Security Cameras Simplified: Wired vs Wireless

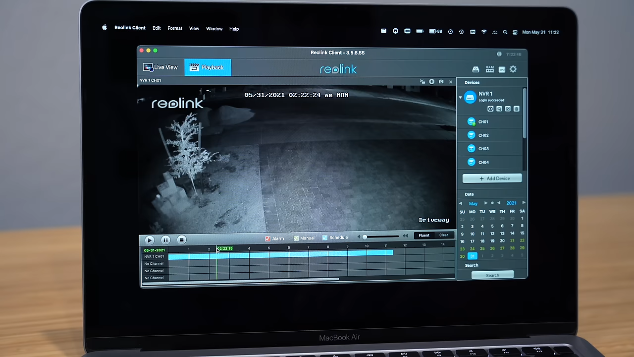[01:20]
There's no fees and it's very reliable since it will record even if the internet is down.
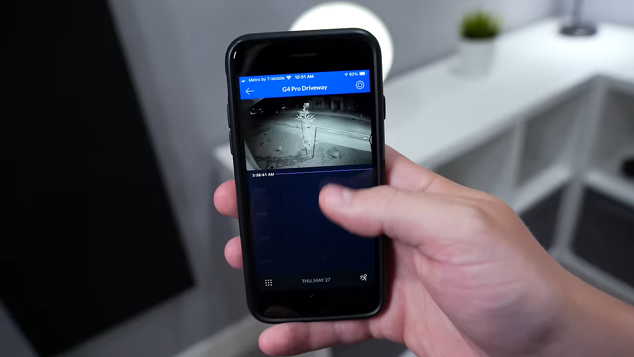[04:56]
It also shows a timelapse up top which looks cool and is super helpful in reviewing footage.
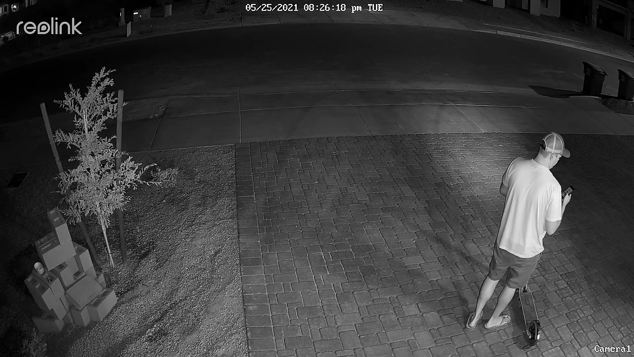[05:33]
These Reolink 4K cameras capture a lot of detail and look clear, as you can see by the footage.